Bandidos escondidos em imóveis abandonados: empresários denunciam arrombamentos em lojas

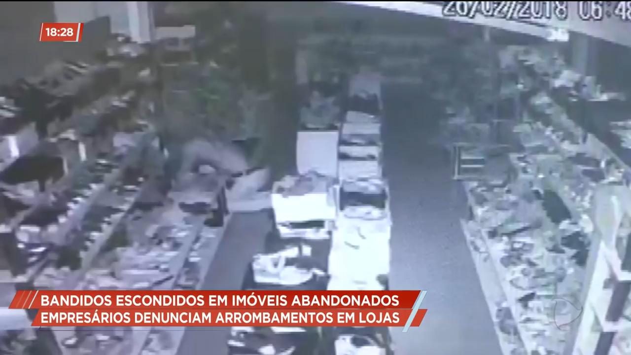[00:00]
É madrugada. Uma travesti arromba esta loja de calçados femininos e leva tudo o que pode.